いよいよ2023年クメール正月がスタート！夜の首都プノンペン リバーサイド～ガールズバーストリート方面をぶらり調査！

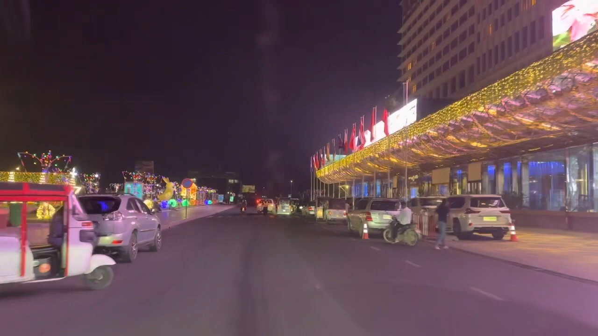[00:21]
ンの方もですね 街の中ね車走らせてみました1月ね1日ぐらいにドーッと人がいるのか
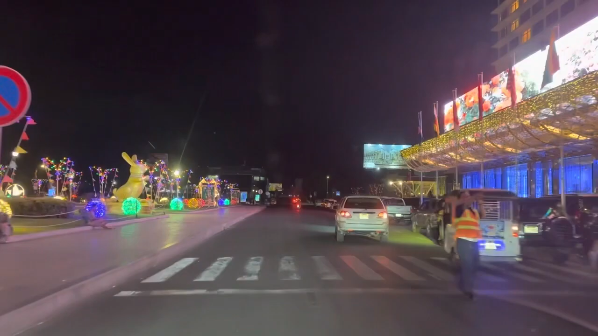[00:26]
と思ったらですねド
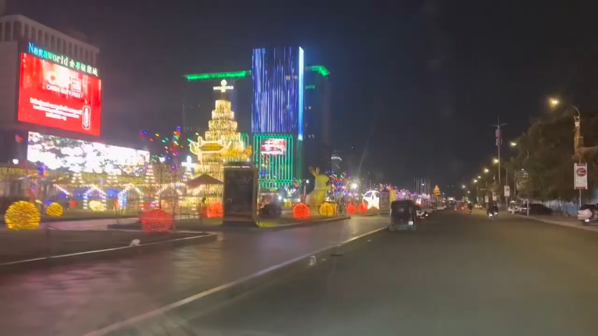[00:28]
ッコモねこれ換算とします これね首都プロンペンにある唯一
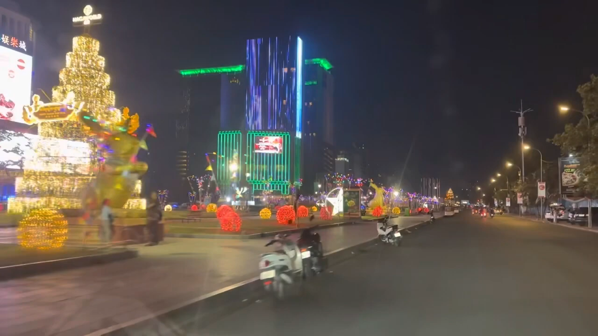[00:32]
のねカジノのね長ワールドの前ですけどね イルミネーションは非常に綺麗なんですけどね人は誰もいませんということですはいこのクメールお正月の時はほとんどがね皆さんはねあの田
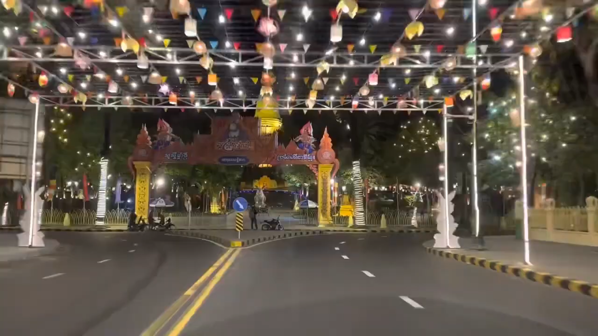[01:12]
は全然いません昨年はここでね
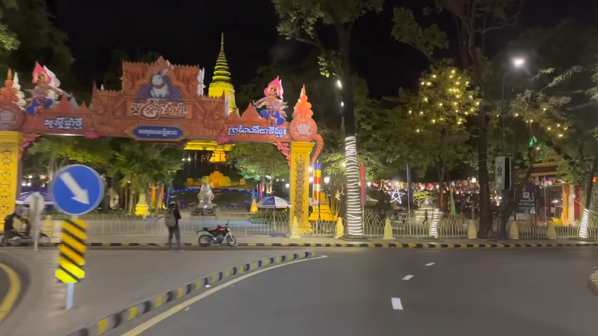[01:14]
水をかきあったりとかねパウダーねかきあったりとかしてた場所なんですけどもねはいイルミネーションで綺麗にしてますけども
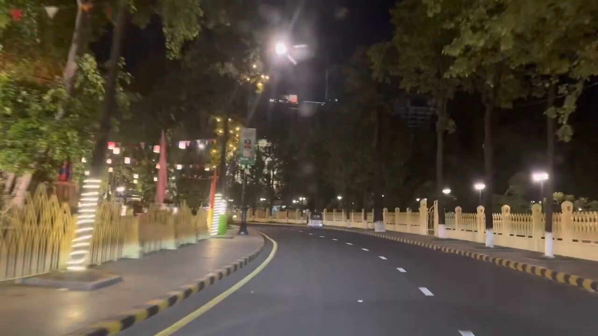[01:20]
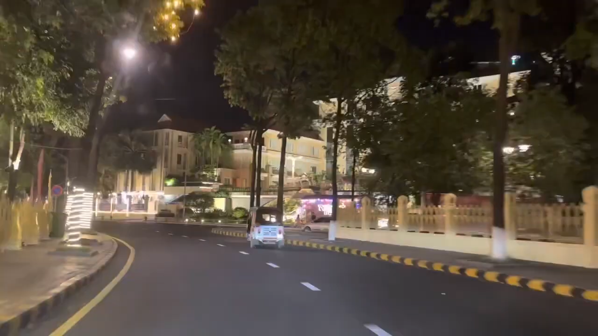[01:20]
こちら正月始まりのね夜はね誰もいませんという感じでね綺麗なイルミネーションだけがね目立つかなという感じ